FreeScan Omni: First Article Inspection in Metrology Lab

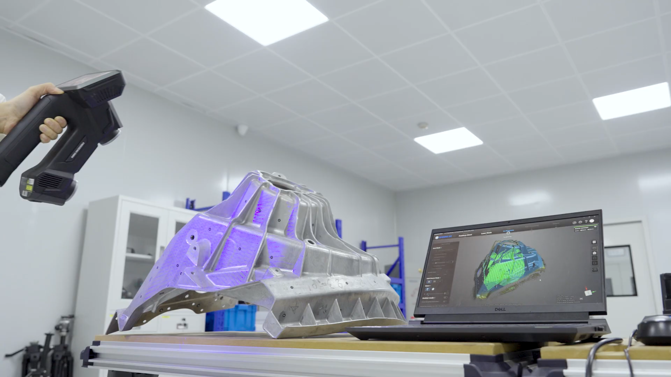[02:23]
Omni delivers an ultra-fast scanning speed of over 7.6 million points per second.
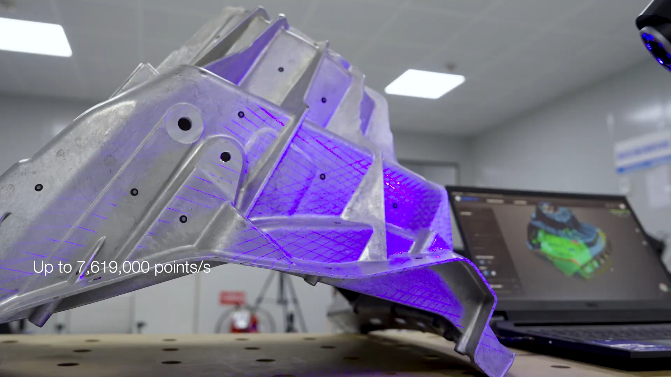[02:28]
For area with fine details or deep poles,
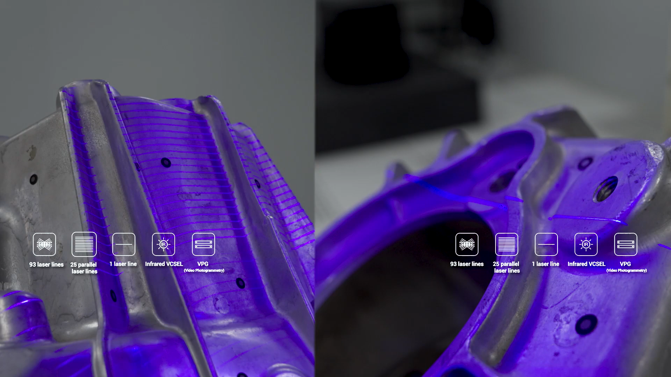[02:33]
switch to 25 parallel line or 1 single line mode to capture more intricate features.
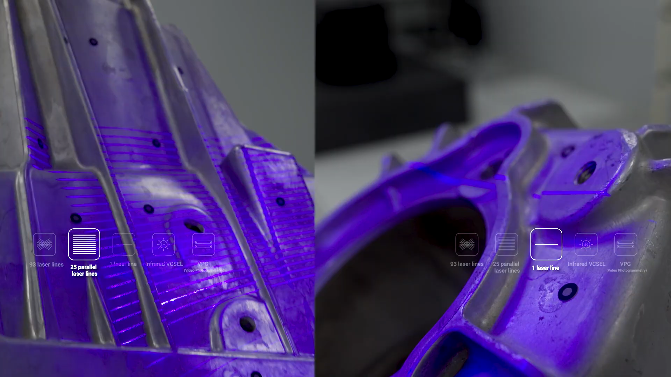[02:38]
Once the scanning is complete, review the data,
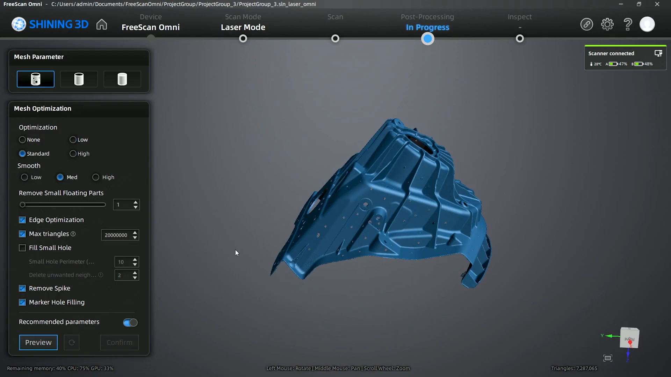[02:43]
optimize the mesh on the workstation, and save the final results locally.
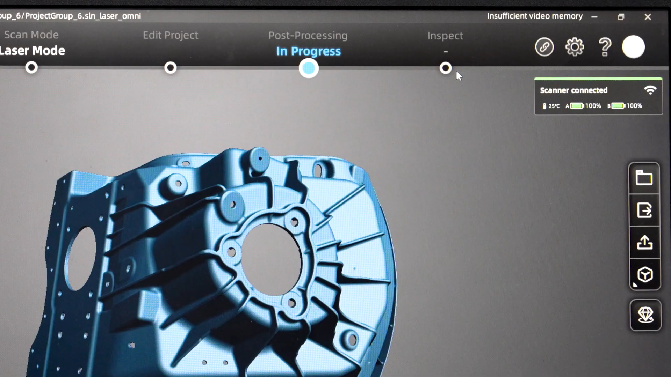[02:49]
Go to Inspect on the top guideline to enter PDP Certified Shiny 3D Inspect.
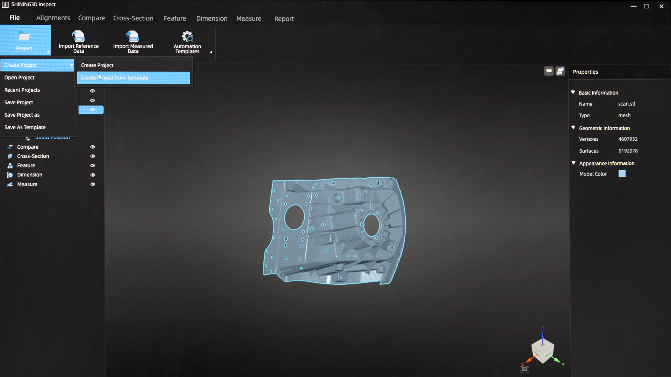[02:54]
Import the inspection template along with the mesh data we just saved. The system will automatically run a full inspection right away.
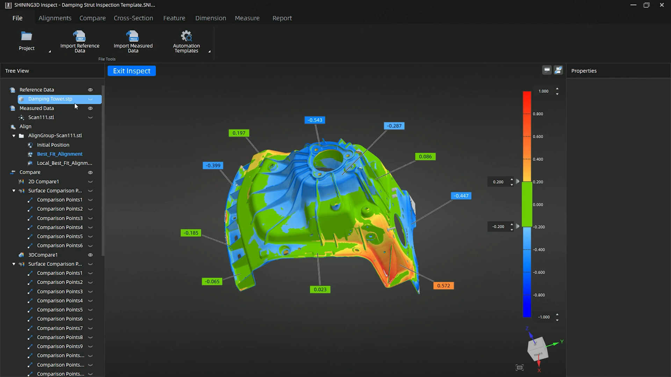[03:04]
Check 3D comparison and look at this color map, where the parts deviations are clearly visualized.
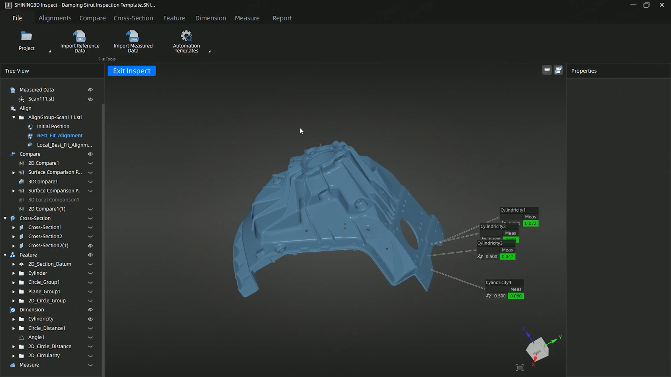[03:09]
We can also check cylindricity of these tiny cylinder features, perform 2D cross-section comparisons,
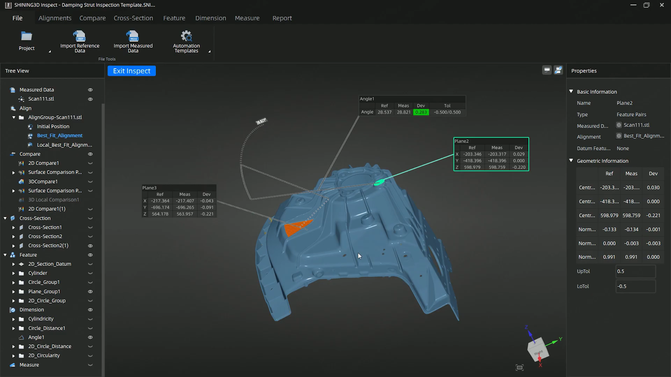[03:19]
and build detailed measurements like plane angles, hole diameters, and so on.